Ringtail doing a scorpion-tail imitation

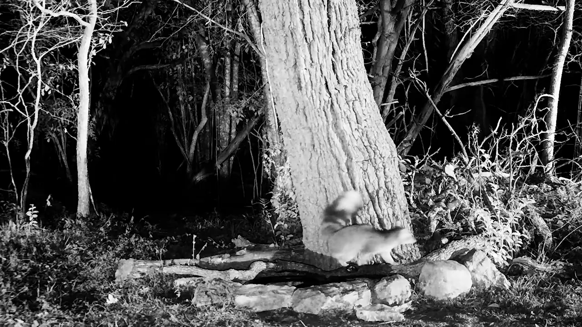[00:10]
I don't know, three or four times as many as we would usually see. I don't know if this is a male or a female
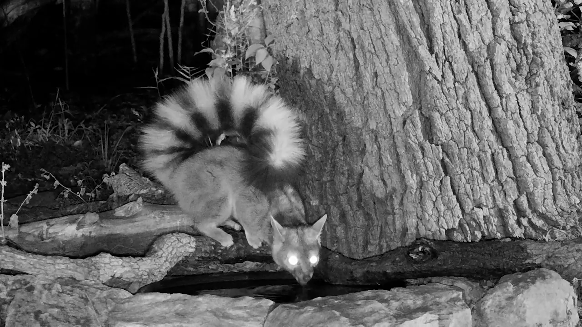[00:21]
and I think it's the same individual throughout this little two-minute video but I'm not positive of that. But it seems to act the same and look the same. It's in the same location and whatnot.
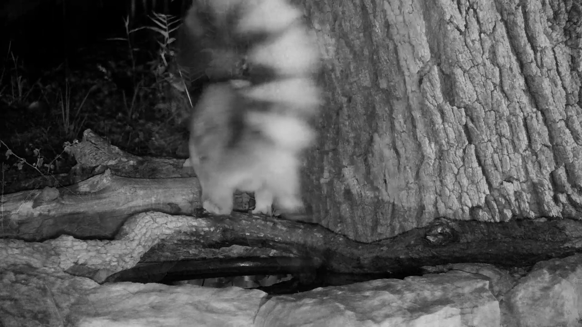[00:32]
One of the interesting things about this little one is his tail curl that he's doing. It's not particularly cold out during this time that he or she are being filmed. And we see squirrels that will curl their
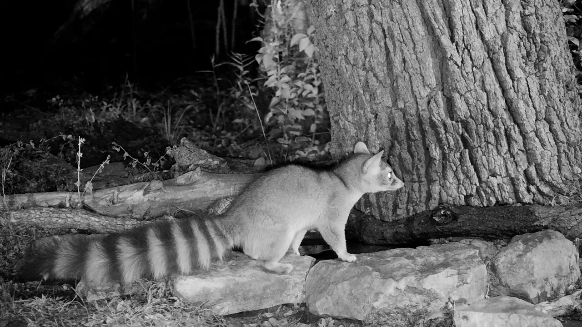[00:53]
tail onto their back like that when they're cold and yet this little one seems to be doing the tail curl as sort of just general posturing that they do.
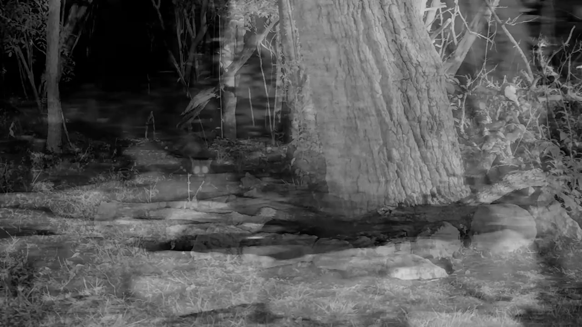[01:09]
It looks a little bit like a scorpion or a yoga
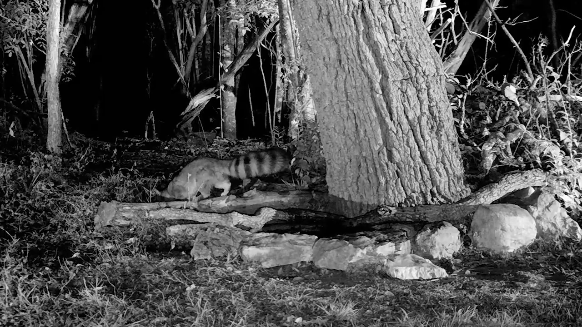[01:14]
scorpion pose and yet it's different than humans would do it.
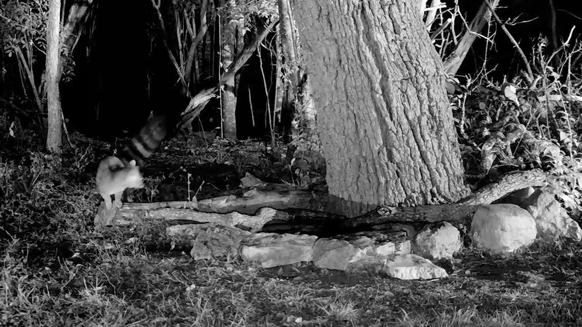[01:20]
But I have to admit that I'm kind of fascinated with their tails. They're these giant, long, big, bushy things when they fluff them up and they do the curl around thing just whenever they feel like it. And this one really has a great tail. On the bottom, their stripes don't go all the way around. And it's sort of an interesting deal that the stripe is mainly on the top and you get a little bit of view there of the whiteness on the bottom of it.
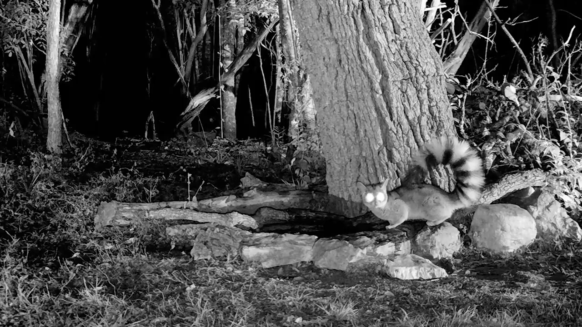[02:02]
And yet the rest of them has, frankly, no resemblance whatsoever to a raccoon in my mind.
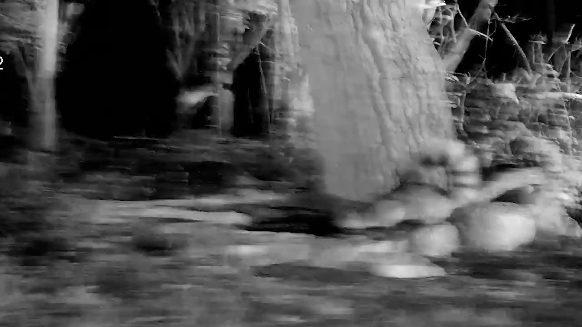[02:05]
And, you know, they're little weaselly looking guys that don't really look like a raccoon. But for these little guys, you've got to love that curly tail because they just lay it up there and it looks great.